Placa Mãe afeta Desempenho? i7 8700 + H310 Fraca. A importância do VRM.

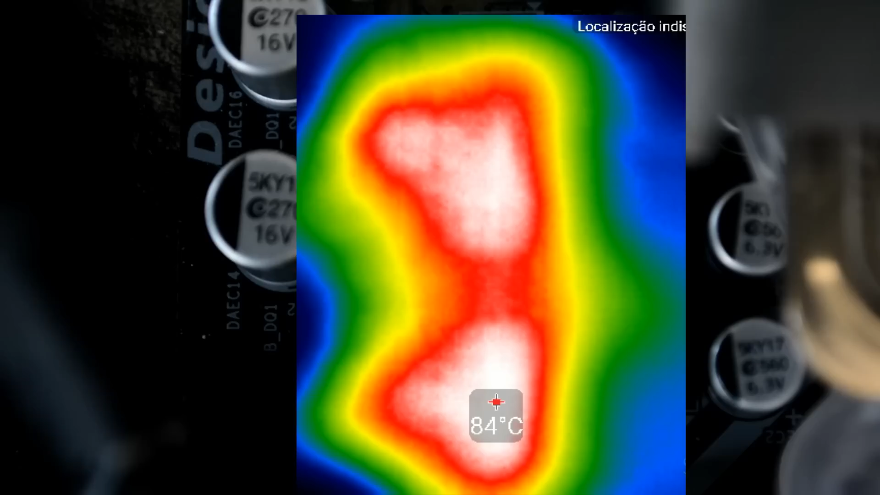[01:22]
On screen: spot 84°C
Esses são os MOSFETs Low Side, são a parte mais quente, ó, tá chegando a 85. Vocês podem ver aí que na tela do computador,
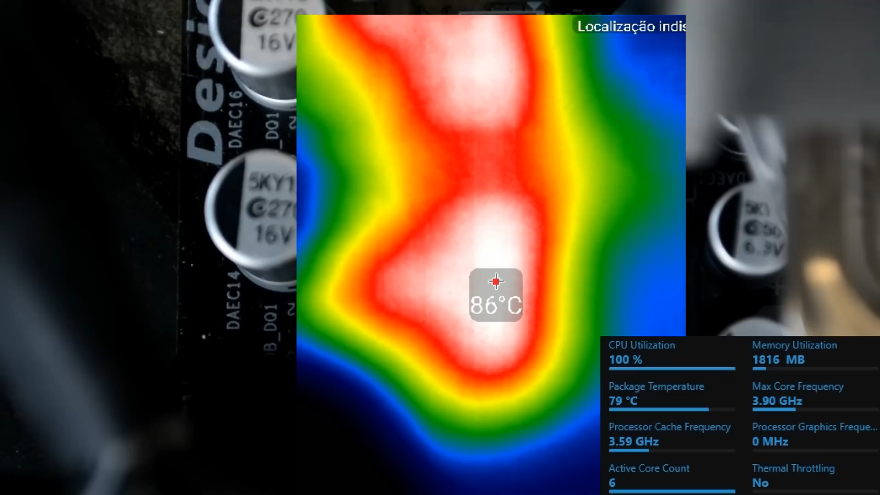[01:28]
On screen: spot 86°C
ele tá demonstrando 79 no CPU, né?
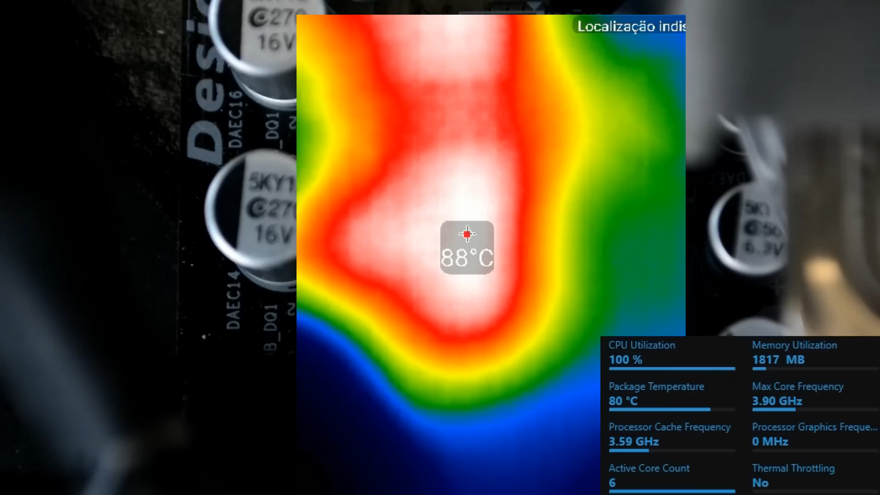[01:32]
On screen: spot 88°C
Então esse Cooler Aftermarket que eu tô usando, ele tá ajudando a segurar, tá?
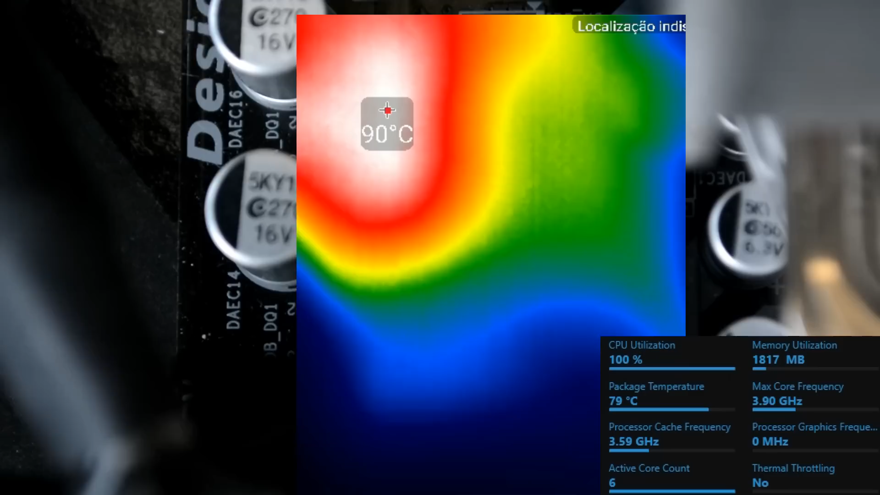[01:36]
On screen: spot 90°C
Deixa eu só expandir aqui a tela pra vocês verem melhor.
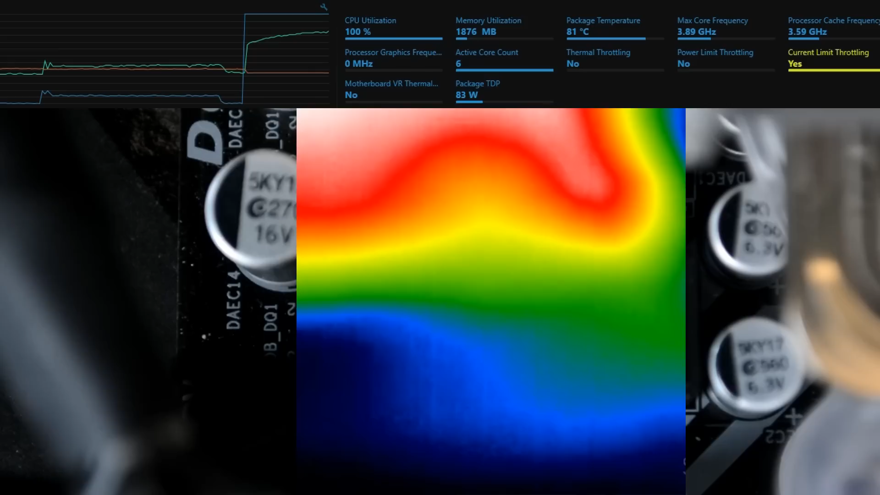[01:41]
Vocês podem ver que ele tá fazendo um negócio que ele chama de Current Limit Throttling, tá? Ó, tá chegando perto dos 100 graus, vocês podem ver que ele esquenta, fica branco e esfria. O que acontece? E tá chegando uma temperatura que não é do processador que tá fazendo throttling, mas sim do VRM.
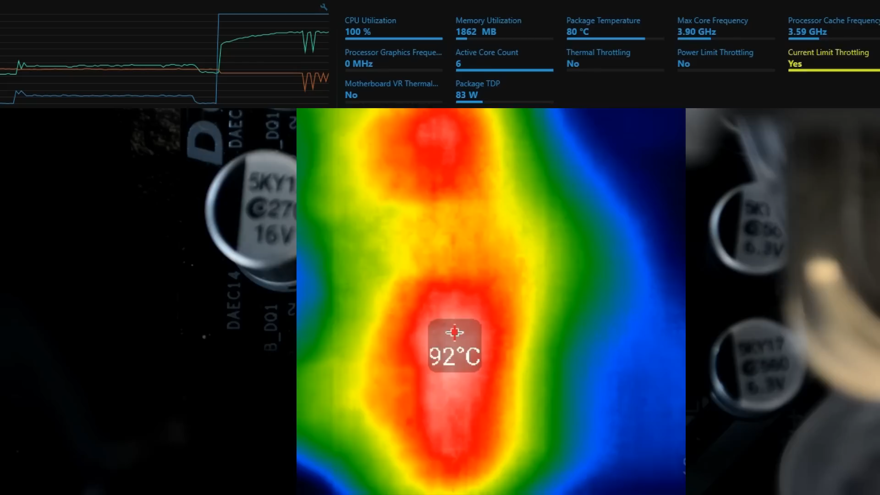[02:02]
On screen: spot 92°C
Ele tá excedendo a corrente que é a capacidade dessa placa-mãe.
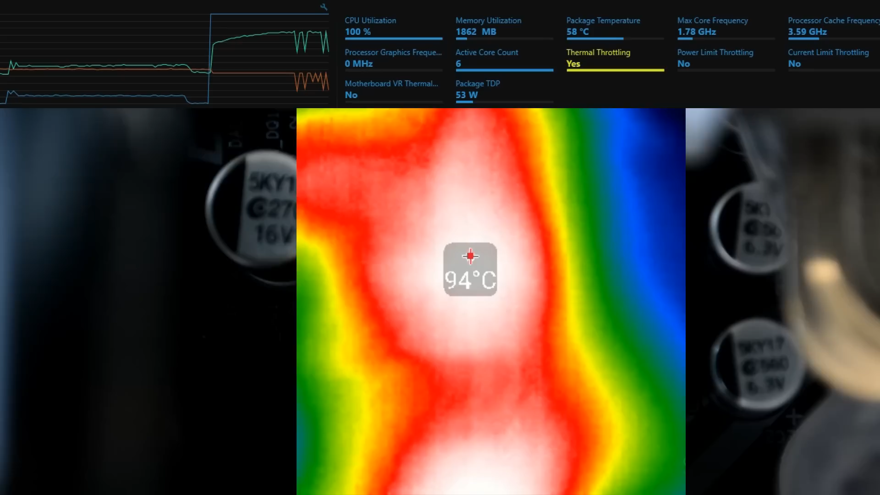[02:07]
On screen: spot 94°C
Estão vendo que ele tá pulsando, parece um coração, deixa eu botar mais perto aqui.
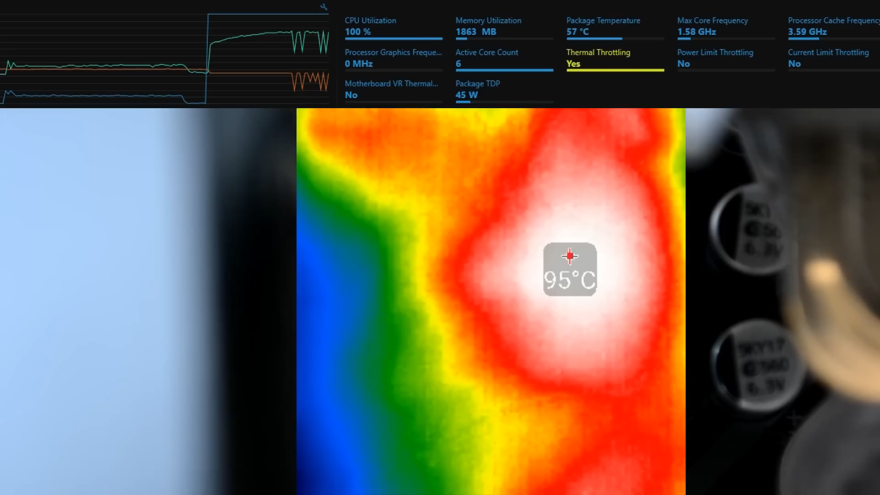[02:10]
On screen: spot 95°C
Ó, 96, 97. Aí ele pulsa e volta, ele deve tá batendo uns 100 e pouquinhos, 100 e pouquinhos, que foi onde ele foi programado pra cortar.